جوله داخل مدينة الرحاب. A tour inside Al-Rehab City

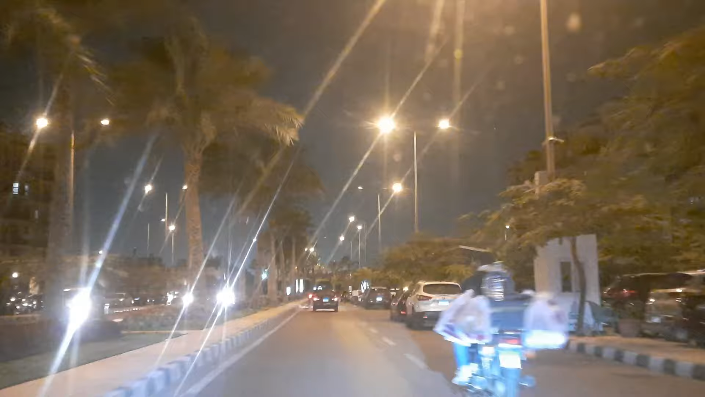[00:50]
يعني زي ما حضراتكم شايفين كده انا منور نور عربية عادي، يعني مش العالي تمام، ومع الانوار بتاعت الشارع تحس انك ايه، انك ماشي بالنهار، يعني ما عندكش ايه، ما عندكش مشاكل في القصة دي.
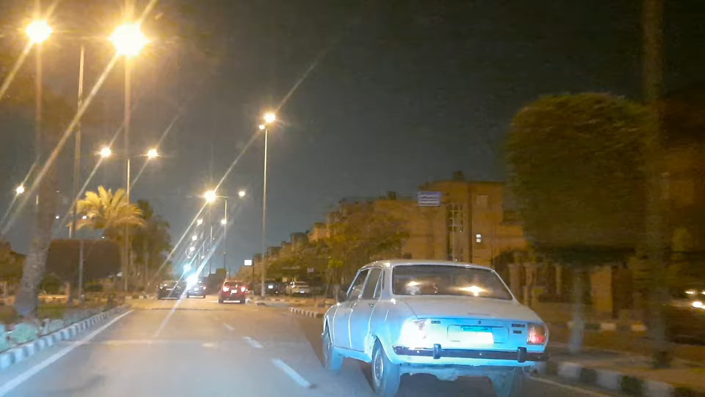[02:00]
بعض البنايات اللي ممكن تبقى ايه، تبقى على شكل عماير. نمسح الإزاز بحيث ايه الرؤية تبقى أوضح.
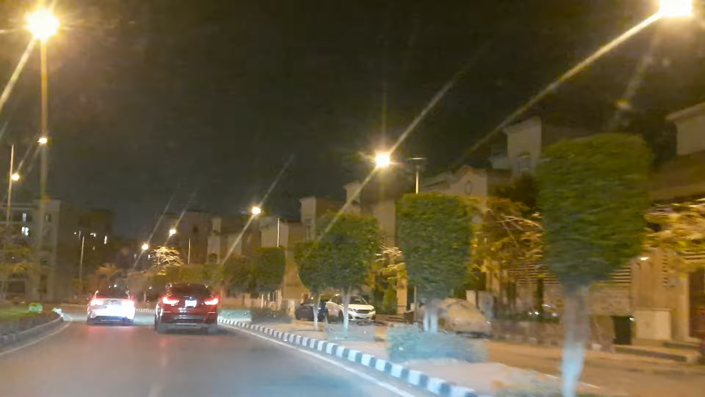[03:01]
خش يمين تاني على مسجد الشهيد عقيد طيارة في هشام حسني.
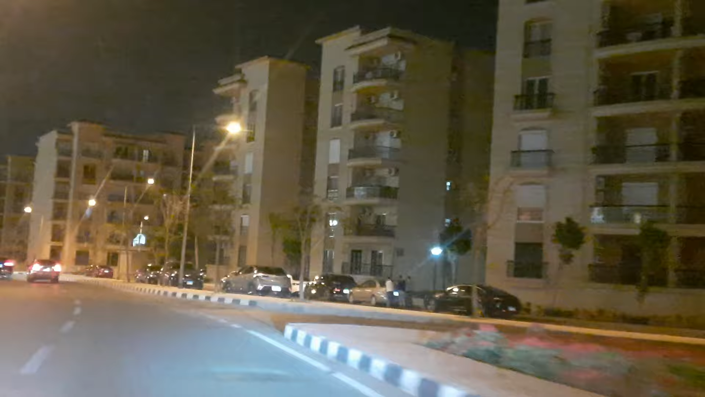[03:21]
على شمالنا في نادي الرحاب الرياضي بوابة 15. وادي اهي ظهر على يمنا البنايات اللي بقول لحضراتكم عليها، عبارة عن شقق سكنية. وطبعا كان في اول الفيديو في الفيلل والحاجات دي.
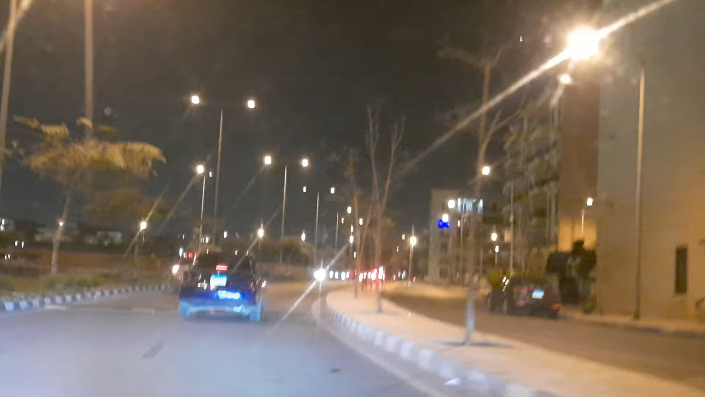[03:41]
المطبات هنا كتير بقى يا جماعة، يعني ايه ما تزهقش. هو عامل مطبات للأمن والسلامة على أساس ايه؟
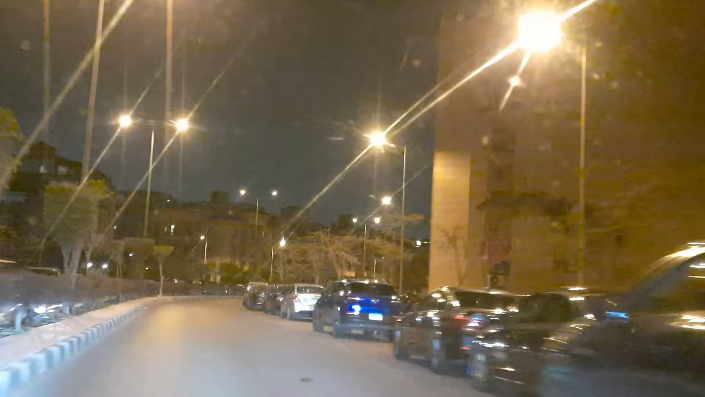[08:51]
مدينة جميلة من جوه يعني ونظيفة، يعني حضراتكم شايفين الشارع قدامنا اهو، مهتمين إدارة المدينة مهتمية بالنظافة وبالتنظيم وبالزرع وبالحاجات دي. بصراحة ما لو في تعليقات هتبقى ايه؟ هتبقى كل حاجة ظاهرة قدامكم يعني.
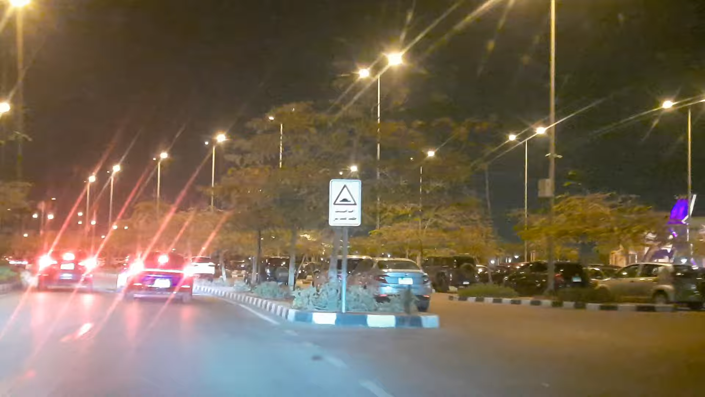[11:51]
الساعة دلوقتي 7:30 مساء، ونسبة الخضرة فيها كويسة برضه، مش وحشة زي ما حضراتكم شايفين. يعني كل الشوارع على اليمين وعلى الشمال زارعين.
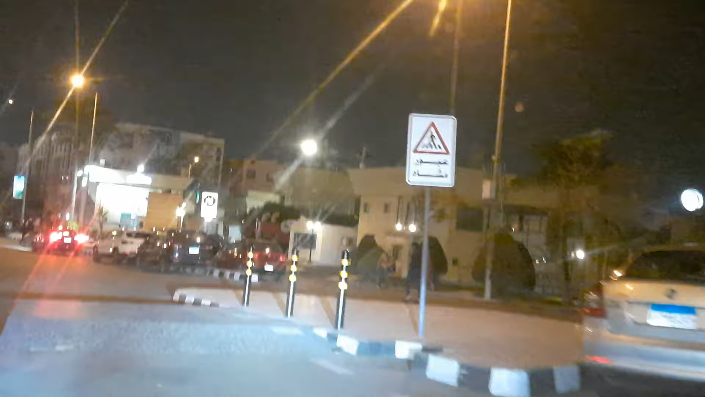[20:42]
يعني بتضطر لما تلاقي بوابة بقى تخش عليها وتسأل اللي ايه اللي واقف عليها وخلاص، مفيش حلول اخرى.
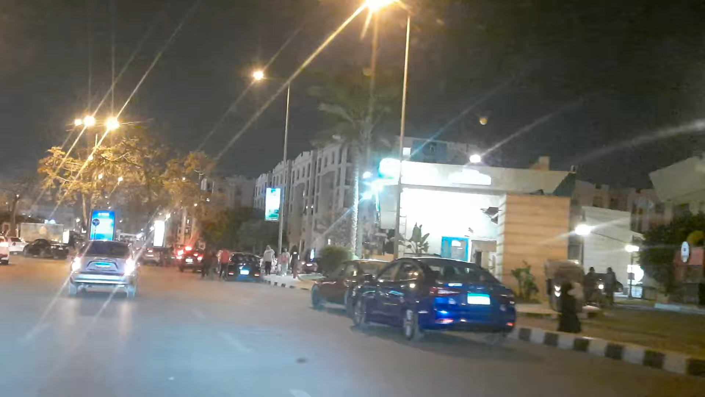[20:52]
فالمفروض يعملوا صينات تدلك على ايه، على اتجاهات البوابات. بابا جونز على ايدينا اليمين اهو، البنك التجاري الدولي والبنك الاهلي على شمالنا،
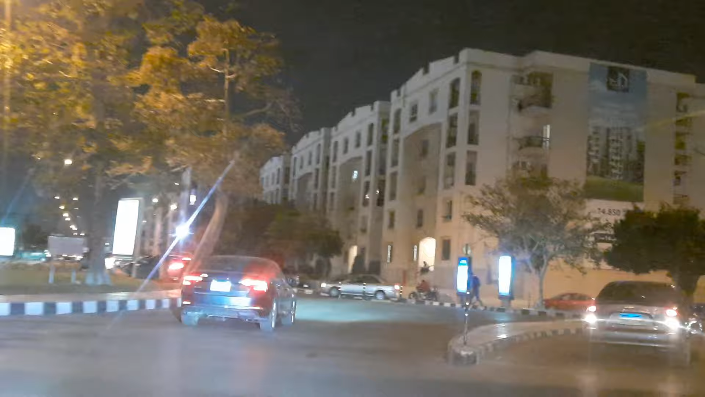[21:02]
نأمل بقى مسجد بلال ابن رباح، الحتة دي كلها بقى ايه، بعض الانشاءات والانشطة التجارية
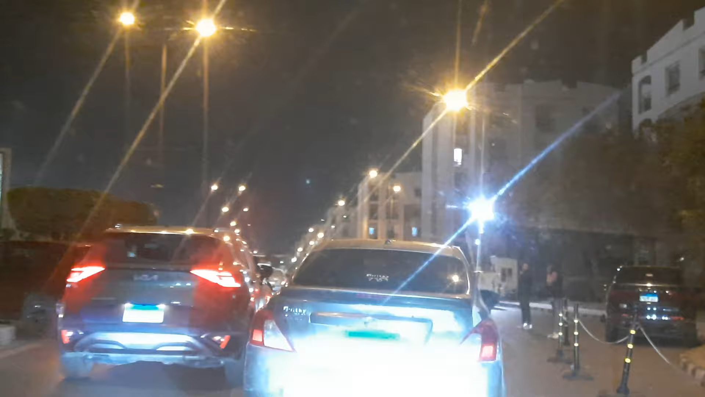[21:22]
يعني انا شفت بتاع خمس ست كشاك اهو، زي الكشك اللي جاي على اليمين ده، تمام، وبصيت فيهم الكشك ده فيه واحد بس بعيد، بس كل الكشاك اللي قبل كده ما لقيتش فيها ايه. ده ما قاعدين واحد على اساس ان في شادوف هيدخلك، انما بقيت الكشاك التانية ولا حد قاعد فيها. فيبقى كده عندنا ايه، عندنا نقطتين سلبيتين في جوه مدينة
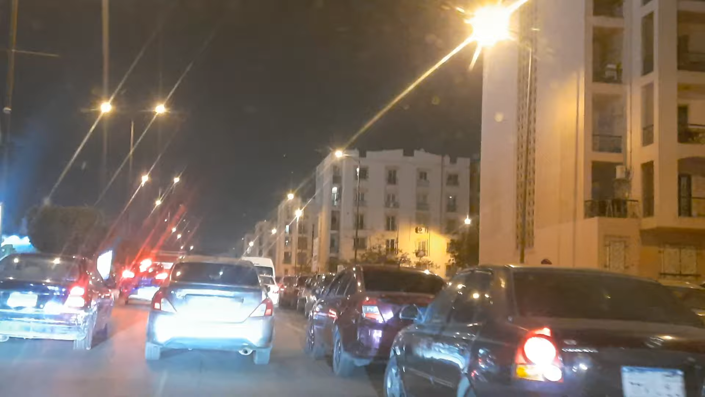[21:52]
الرحاب، ان مفيش حد بتاع امن كتير بسأله وانا ماشي. احنا لفينا اهو ايه، لفينا مع بعض بقالنا اهو ايه، بقالنا 22 دقيقة، تمام، ومفيش صينات تقول لي انا اروح على بوابة كذا منين. يعني المفروض في كل دخلة كل شارع كده رئيسي حتى او عند كل دوار قول لي مثلا اليمين بوابة كذا، الشمال بوابة كذا، مش عارف ايه وهكذا،
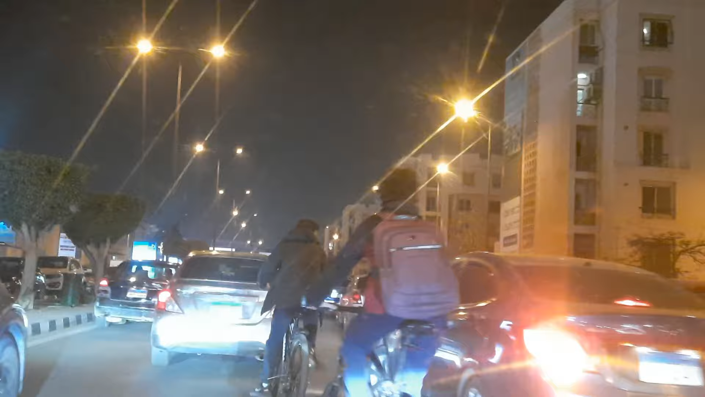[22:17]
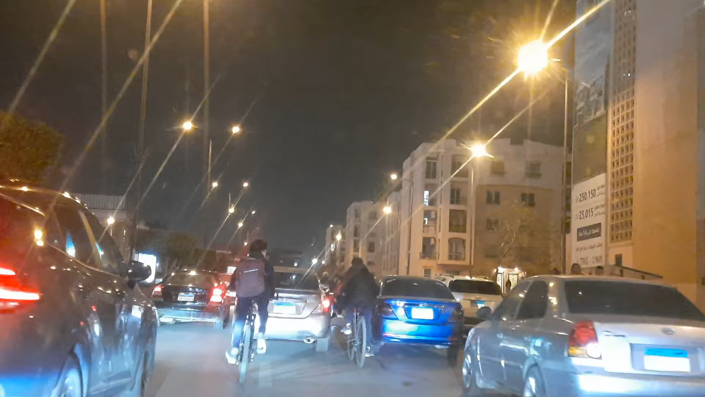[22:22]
تمام، ما يبقاش الواحد ايه الدهان اهو على شمالنا وبعض المطاعم والمنشآت التجارية، افران دجلة العراقية، هي شكلها البوابة دي هي، لان الكثافة عليها عالية.
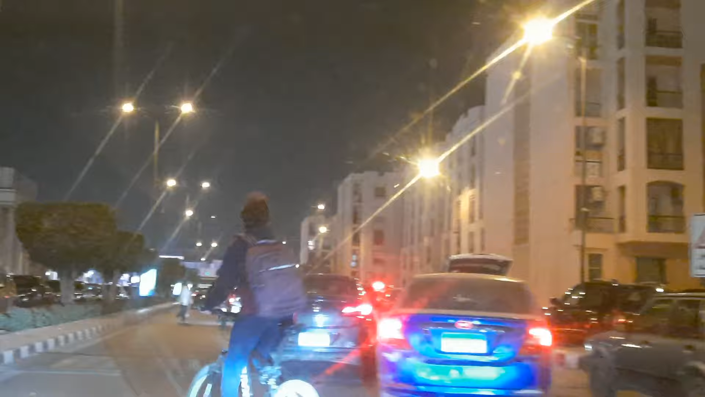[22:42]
معلش، هي الرحاب بتاع 25 بوابة ولا 24 بوابة؟ يعني المفترض برضو يبقى ايه، يبقى العربيات الغريبة اللي زي حالاتي كده ومقدمي الخدمات والناس دي يعملوا كذا ايه، كذا بوابة، بس ماركت، ماركت بيتي، ابو طارق بتاع الكشري اهو فاتح برضو ايه، فوري